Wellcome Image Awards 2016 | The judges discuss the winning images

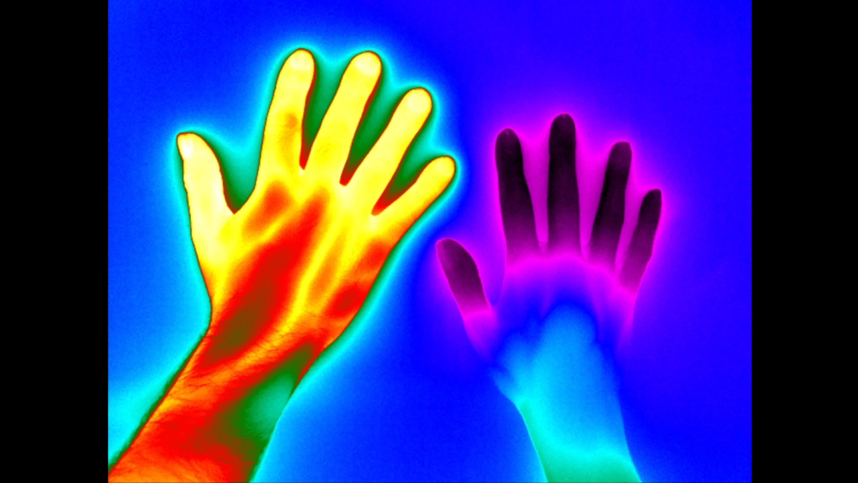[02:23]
which means that their bodies don't recover from exposure to cold as quickly as a normal person. It is a beautiful, beautiful photograph to begin with.